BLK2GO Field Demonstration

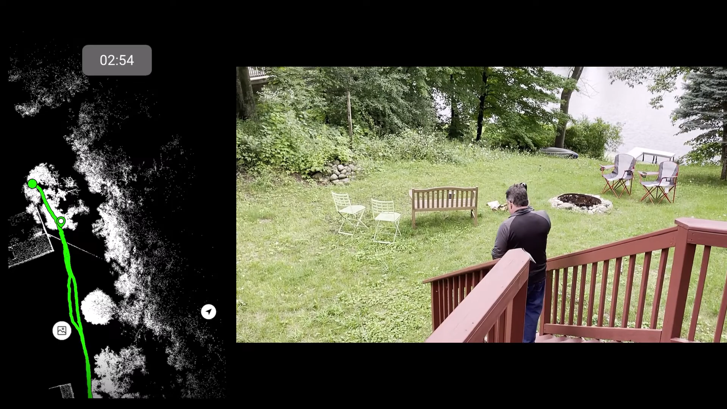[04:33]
The unit shoots 420,000 points per second and has an IP54 rating. For the sake of your time,
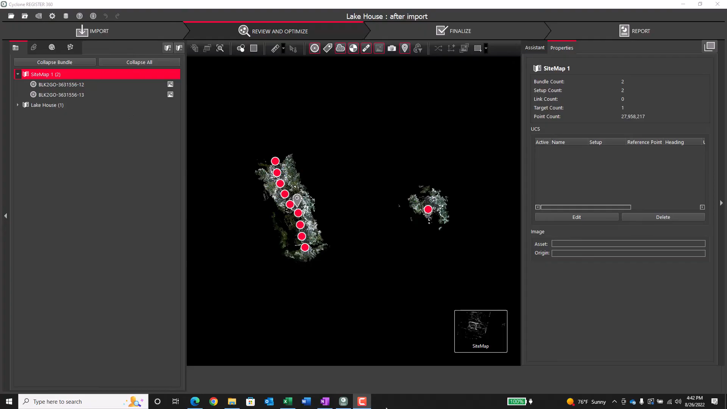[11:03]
The data has now been imported in Register360, which is Leica's registration software. And you can see that the two separate walks came in basically in two different places. So what we need to do is connect them using cloud-to-cloud registration. So I'm going to move this little one
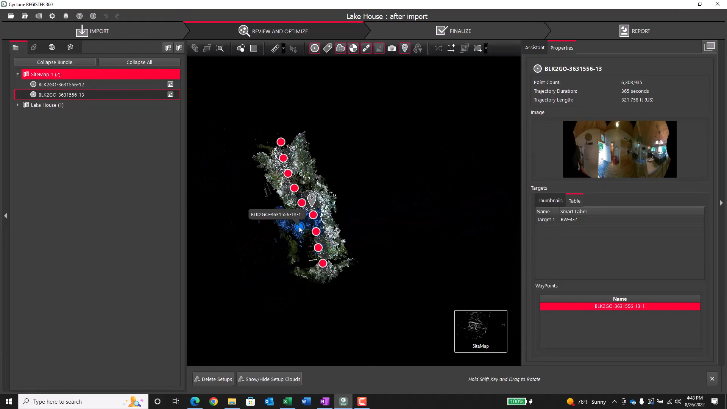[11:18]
over to the big one and just drop it in a rough area.
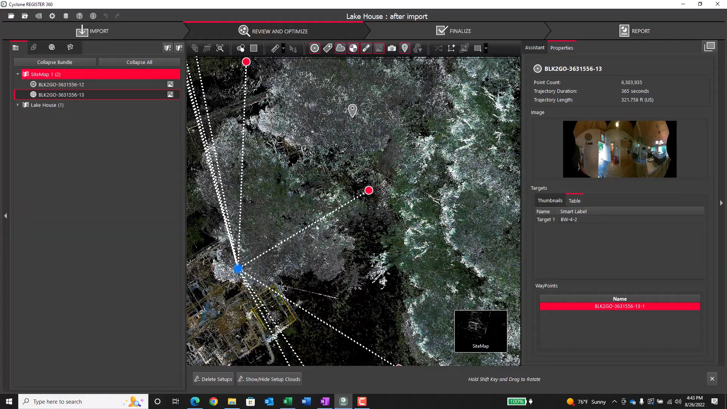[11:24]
And then it creates what it thinks are link candidates or constraint candidates. So I'm going to select one and tell it to go into visual registration.
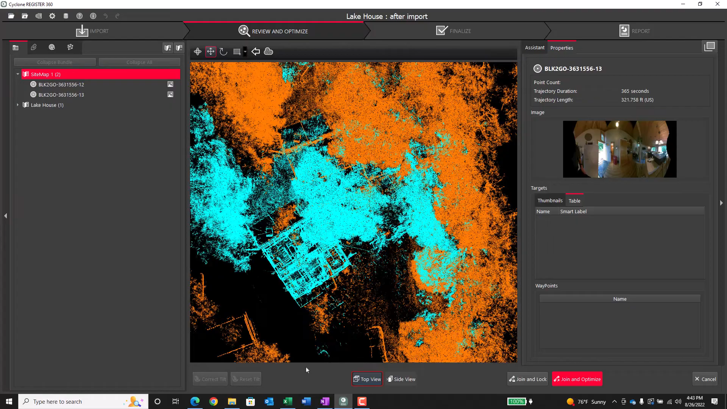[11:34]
It's going to switch screens, and one scan will be blue, one scan will be orange. And I'm just going to move and rotate the one in 2D planimetric view so that they basically line up. It doesn't have to be perfect, it's just we want to be close. When I get the horizontal all lined up, then I'll take a look at the vertical to make sure that that is okay also.
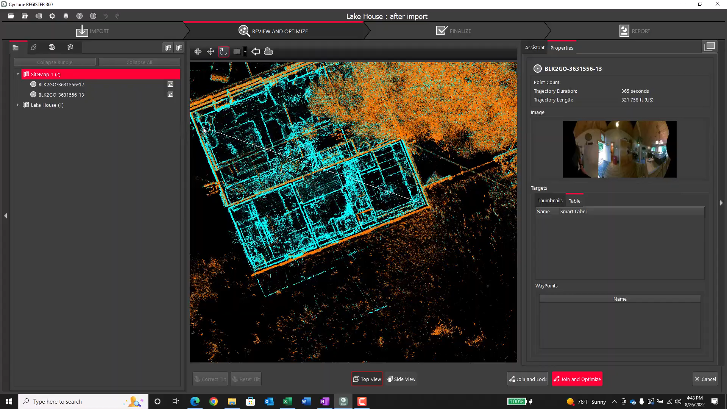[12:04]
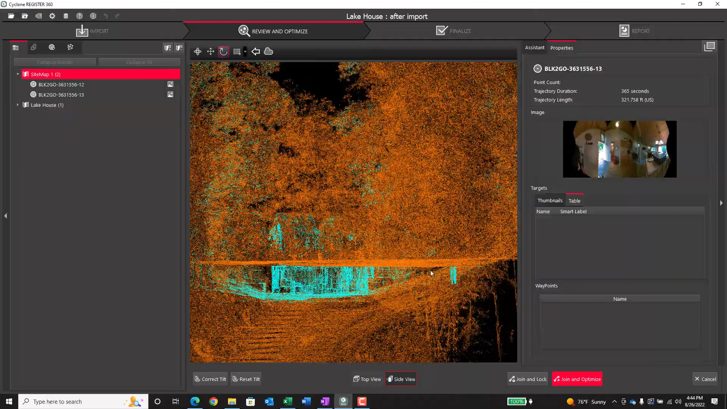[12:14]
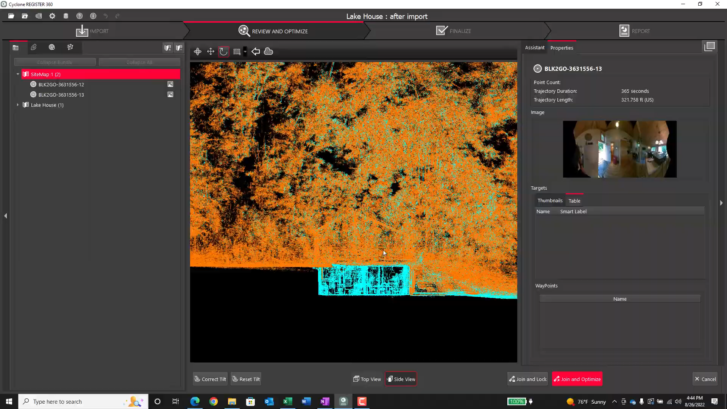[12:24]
When we look at it vertically, it's a little tough to see it because of all the foliage around. But ultimately I was comfortable with it, so I hit Optimize.
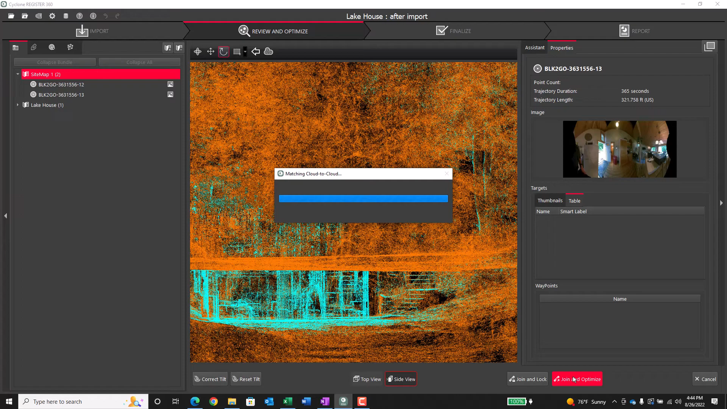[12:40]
And that's where it's going to jiggle the two, essentially jiggle the two clouds to make them fit as well as they can. And the results were fine, so I accepted it.
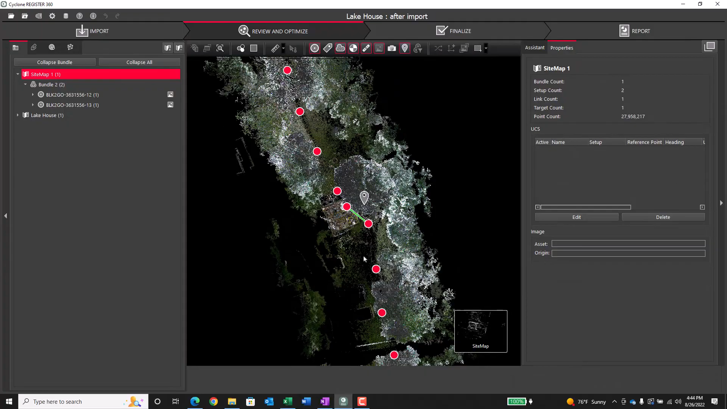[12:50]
And those two walks are now registered together.
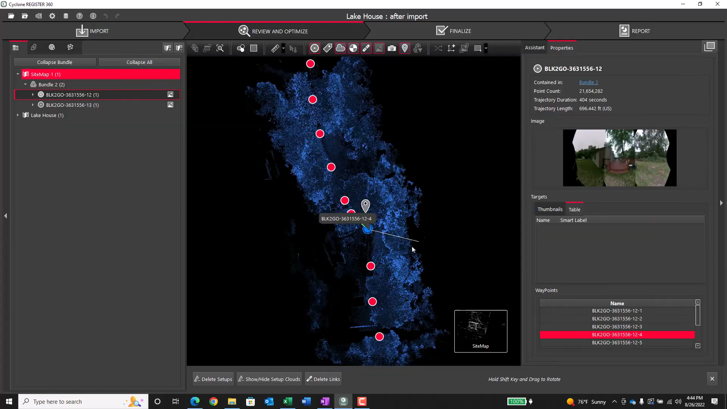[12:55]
I'm now going into a function called TrueSlicer, which is a QA, QC.
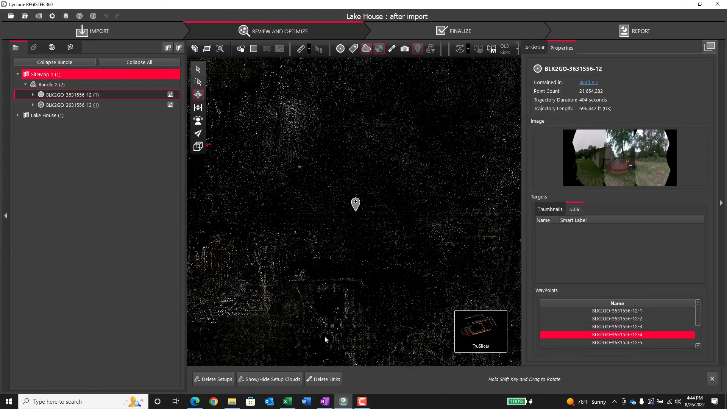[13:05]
It will take each walk and make it a different color again.